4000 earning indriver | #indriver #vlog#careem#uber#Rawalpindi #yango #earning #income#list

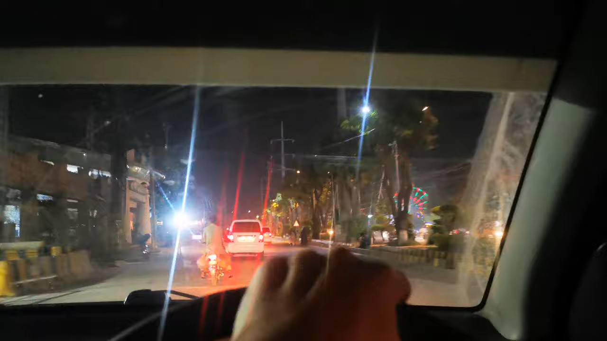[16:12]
علامہ اقبال پارک ہے اس کو بولتے ہیں تو ادر سے سواری کو اٹھانا ہے لیکن اس کی لوکیشن غلط ہے مطلب کہ یہ والا گیٹ نہیں ہے وہ بول رہا ہے مری روڈ پہ جو گیٹ ہے وہاں پہ آو ٹھیک ہے نا اب وہاں پہ جا رہا ہوں میں ان کو لے کے ڈی ایچے ٹو ایک ہزار ساٹھ روڈ میں تقریبا جو ہے تقریبا جو ہے یہ بائیس کلومیٹر کا راستہ ہے تو یہ رائیڈ اس لی مجھے مل
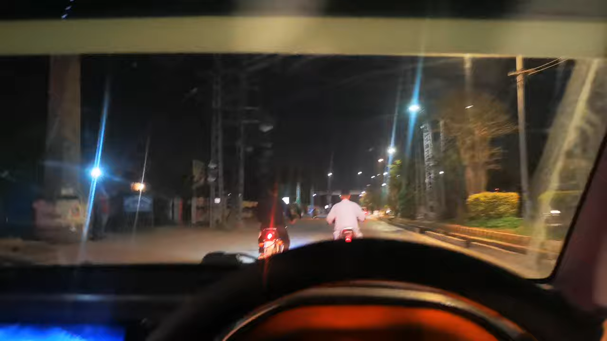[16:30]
گی ہے آسانی سے یہ میں نے کسٹمر فیر پہ اٹھائی ہے یہ جو رائیڈ ہے مینی نہیں ہے اسی وجہ سے اس کا فیر اچھا ہے اور ابھی اس کو میں پک کرنے جا رہا ہوں
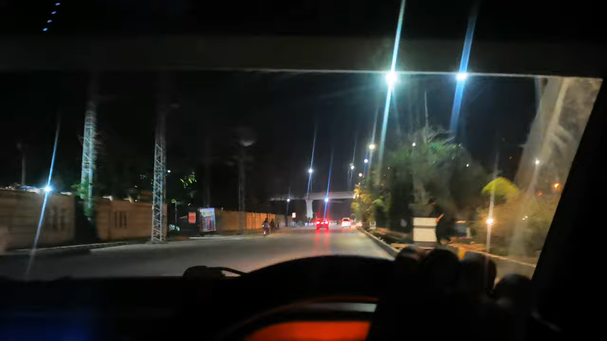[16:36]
گائز میں نے رائیڈ راپ کر دیا ڈی ایچے ٹو کے گیٹ نمر ون کے پاس ڈی وائن ہوتل تھا وہاں پہ میں اس تستہ آگے موف کر رہا ہوں اور میں آگے کیوں موف کر رہا ہوں وہ آپ کو سانے پٹوپم نظر آ رہا ہے وہاں پہ جا کے میں کھڑا ہو جاؤں گا کیونکہ آپ کوشش کیا گیا اگر ایسی جگہ پہ